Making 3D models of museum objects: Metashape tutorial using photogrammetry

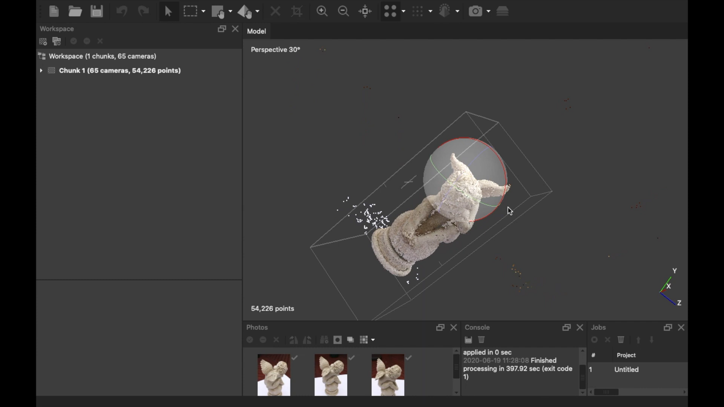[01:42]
The idea of photogrammetry is that the program uses all of the different images,
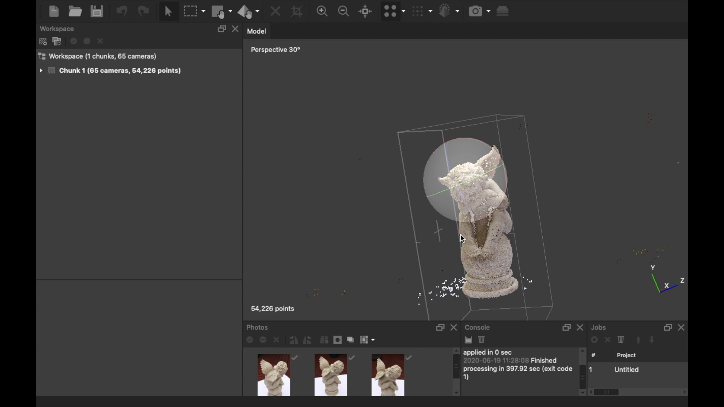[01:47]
works out where they are in space, and then uses that information to build the 3D model.
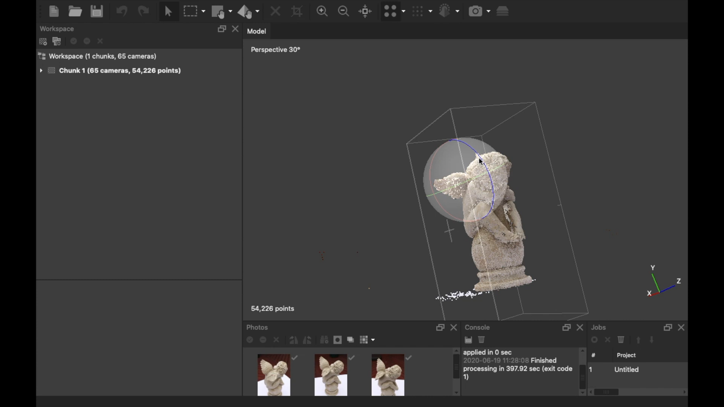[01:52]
So what I was just doing there is just showing you some of the different ways that you can move the model around using that ball axis.
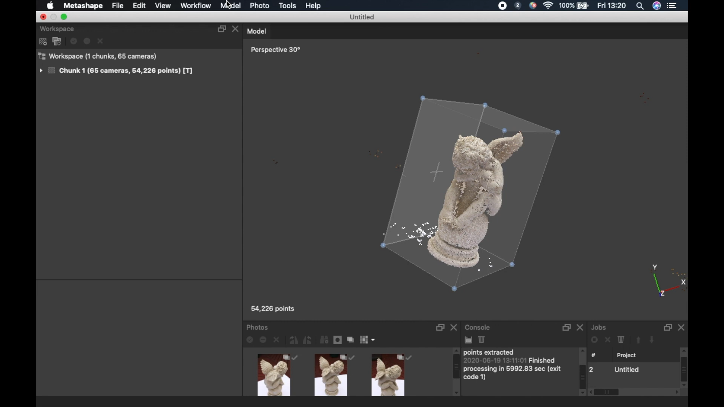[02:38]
Once you're happy with that, you then again want to go to workflow and this time choose build mesh.